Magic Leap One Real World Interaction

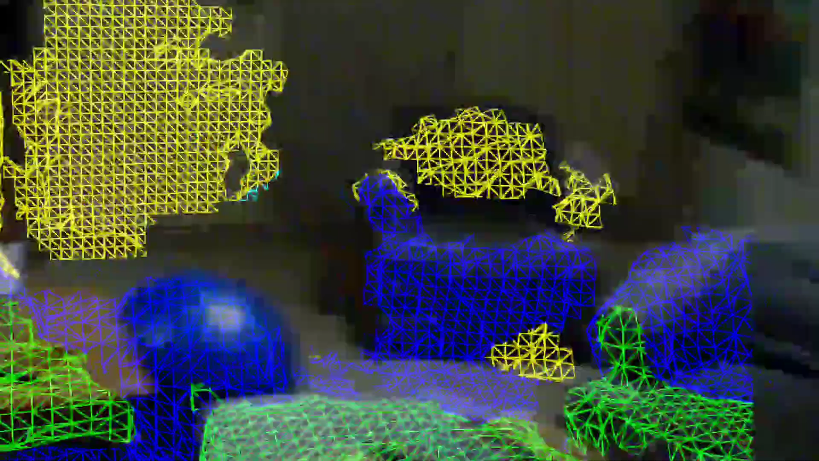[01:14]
So what you're seeing here is the app that I've been working on.
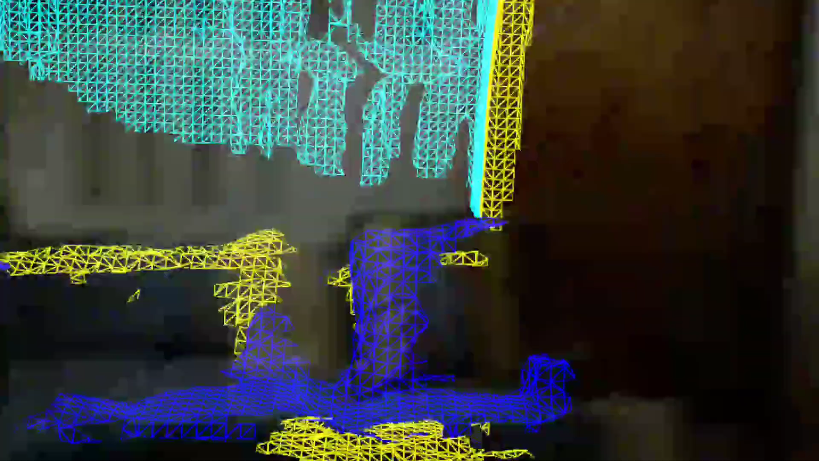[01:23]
and the multiple cameras built into it.
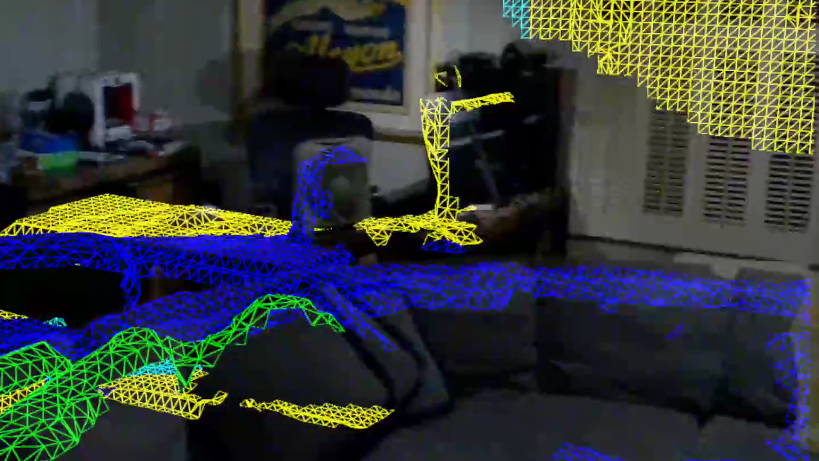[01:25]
So basically these meshes then become part
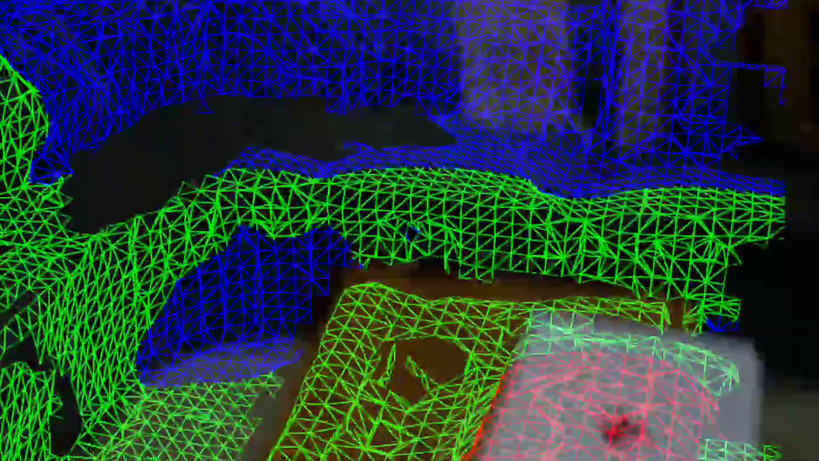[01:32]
or part of the virtual world
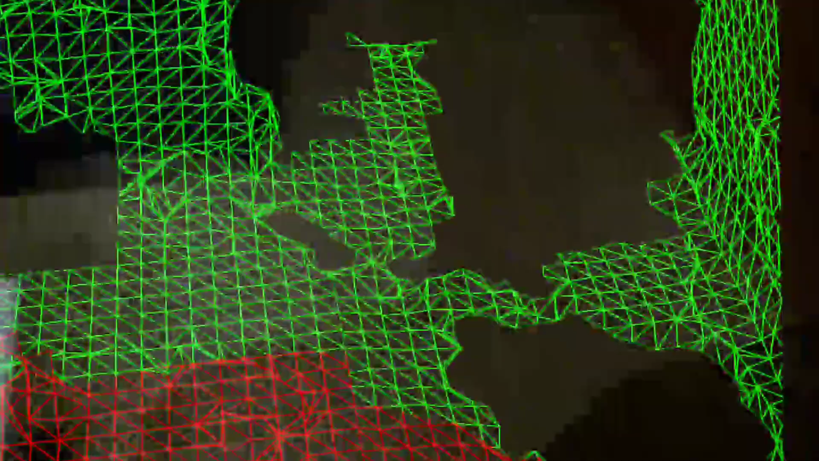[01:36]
items that are created in this world will know that there's a table there,
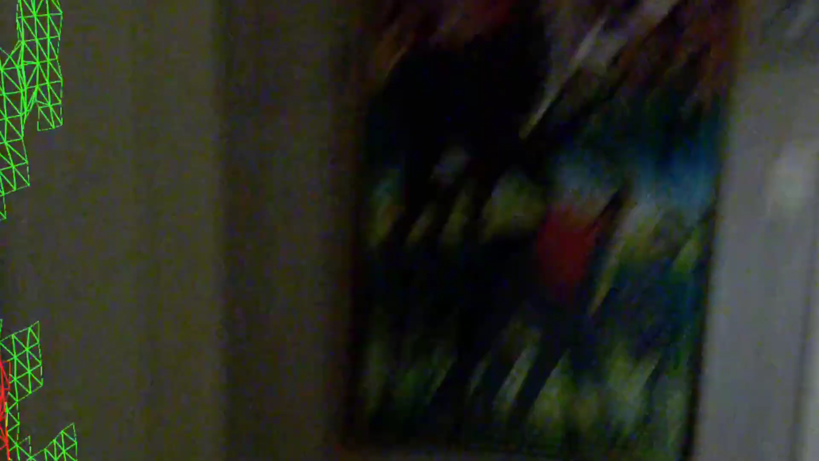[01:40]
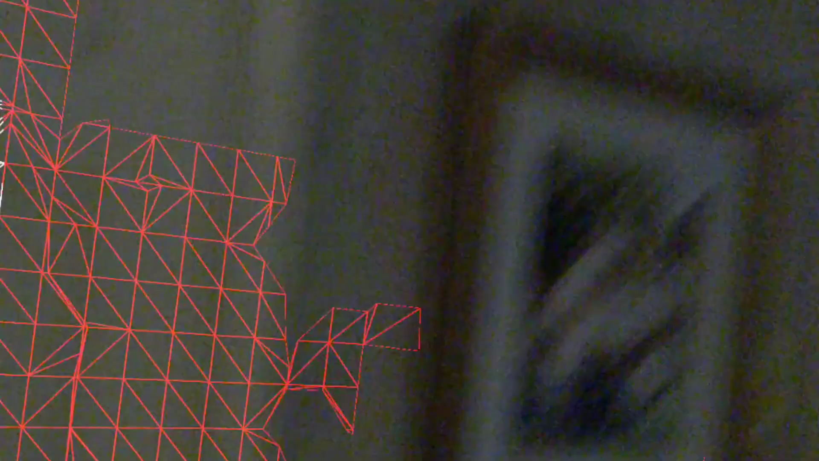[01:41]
that there's a wall there, that there's a ceiling there, that there's a chair there, etc.
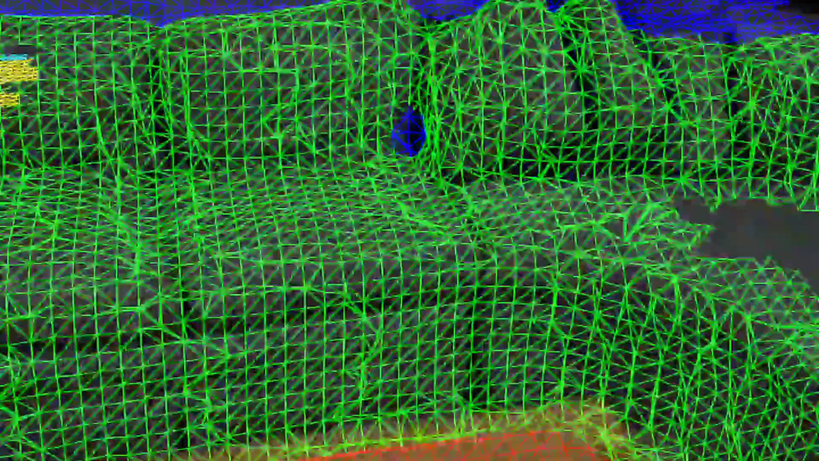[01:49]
virtual things like these balls for example bounce off of your couch,
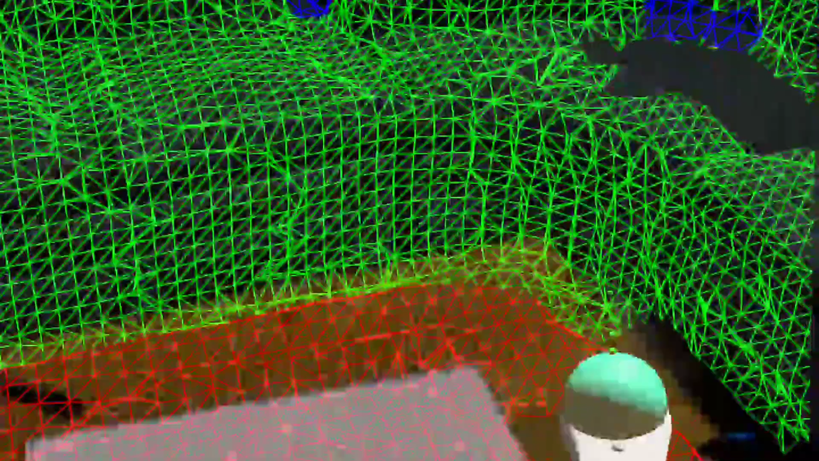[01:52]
bounce off of your chair rather than going right through
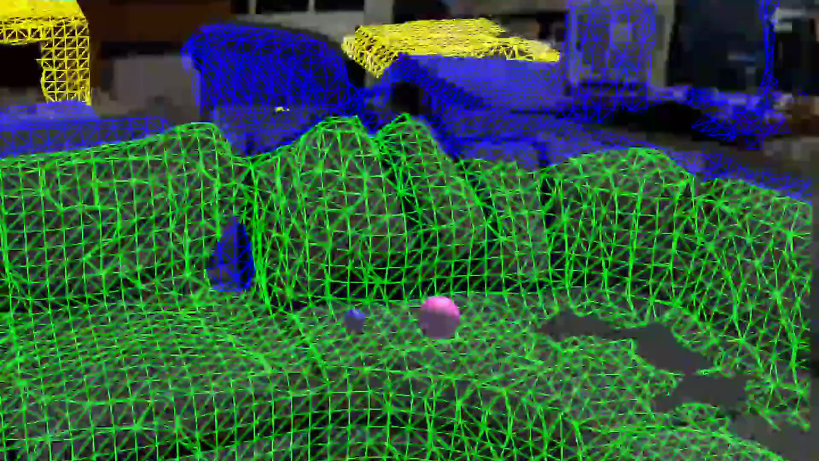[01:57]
it or just going into an infinite abyss
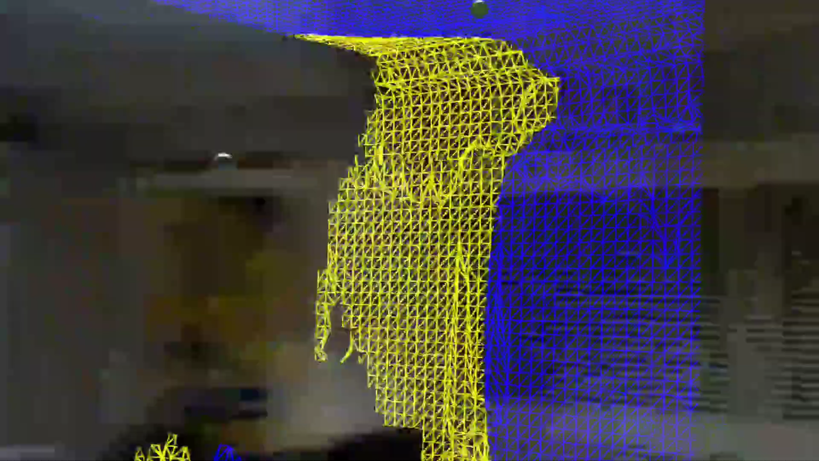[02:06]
And this also adds to the kind of 3D feel of it
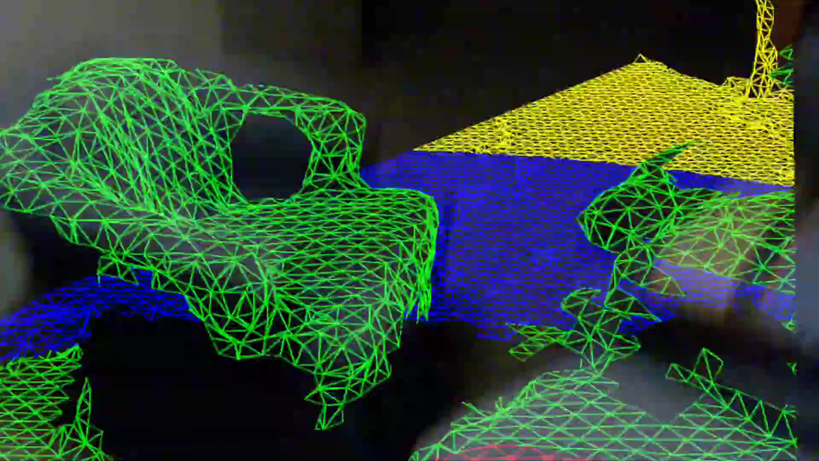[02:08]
so it's kind of hard to pick that up on a obviously single screen.
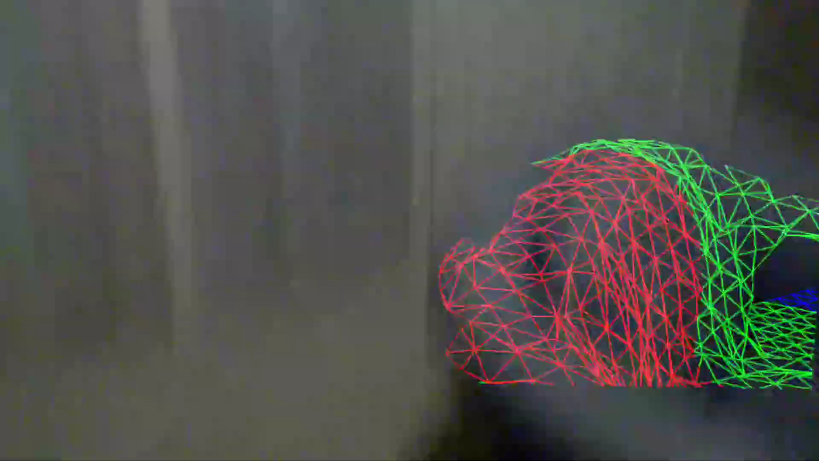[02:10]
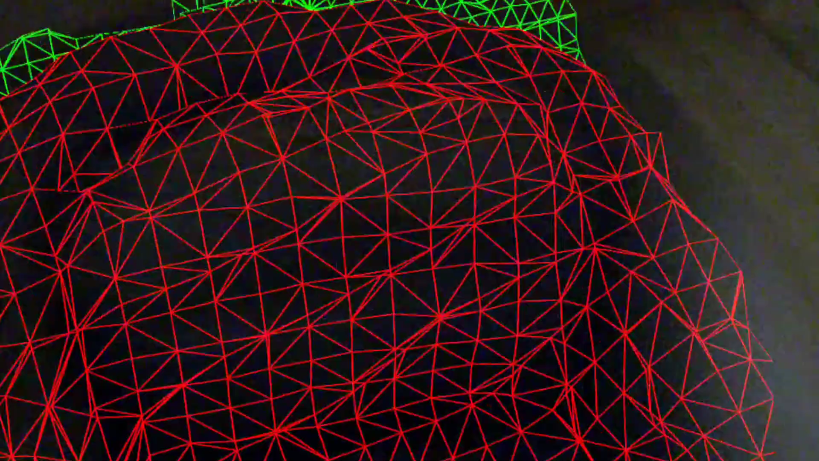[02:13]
But these balls and these meshes look three-dimensional.
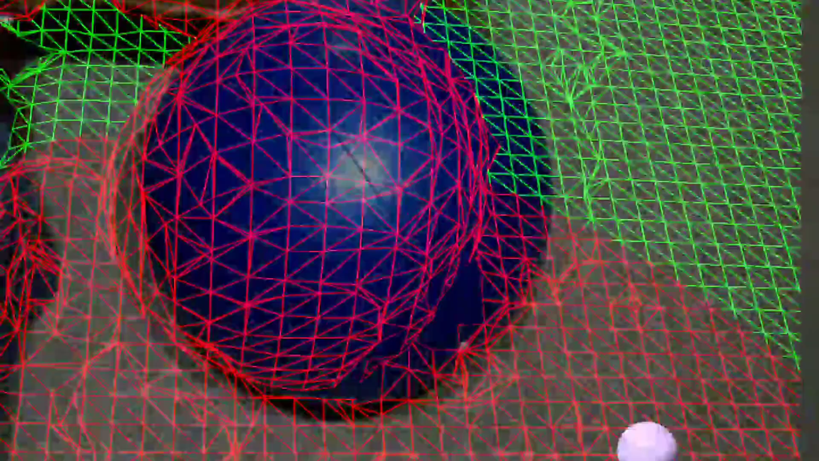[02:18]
Like it's very hard to distinguish besides the fact they look like a cartoon.
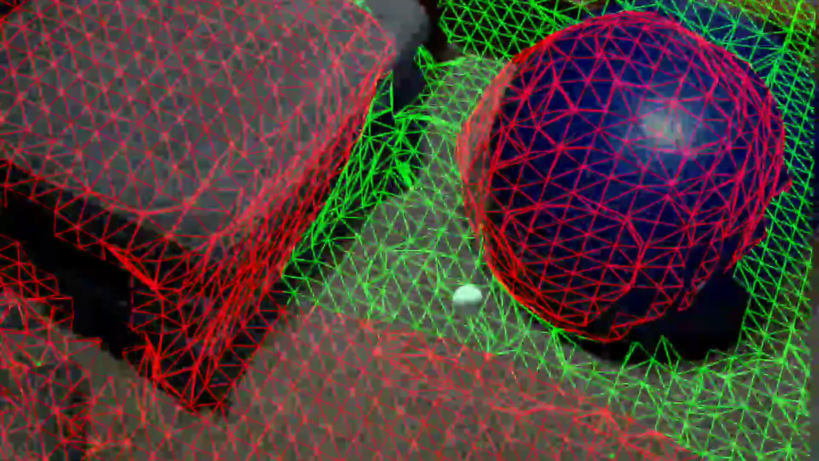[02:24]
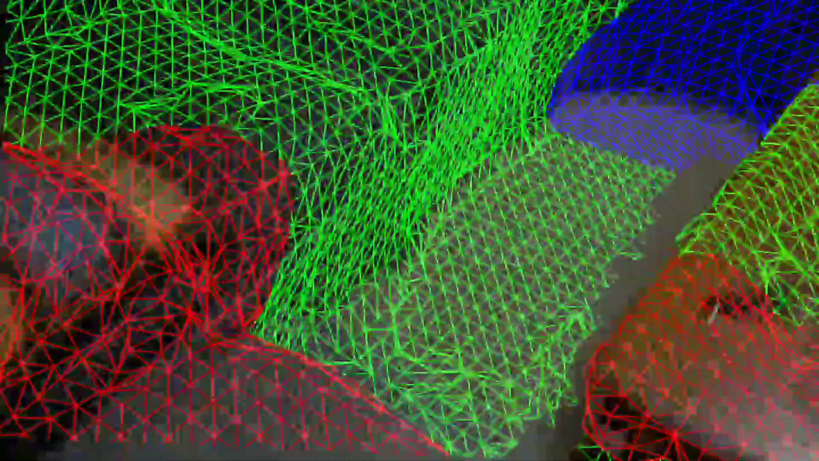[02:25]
But the fact that they actually bounce off things makes it immersive to a whole new level.
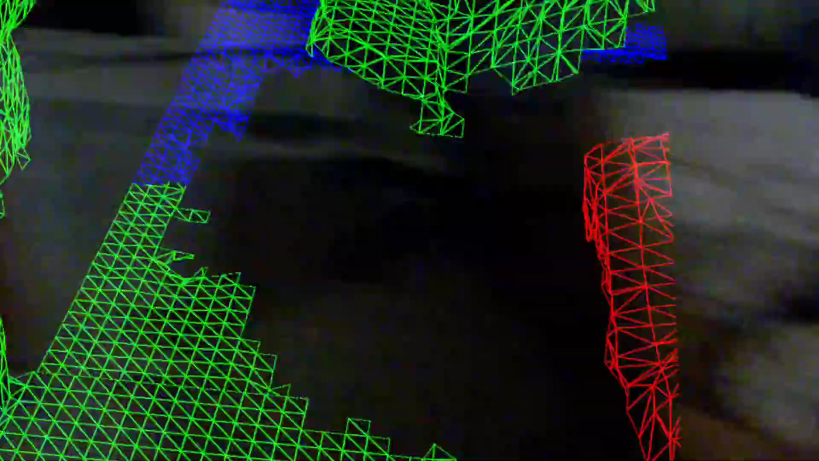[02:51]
And as you can see some of the places the meshes
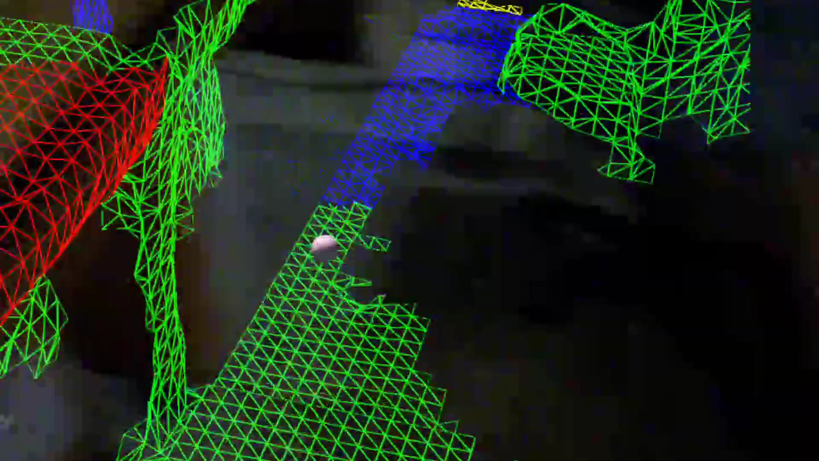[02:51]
and render and that's simply because the rooms kind of dark right now.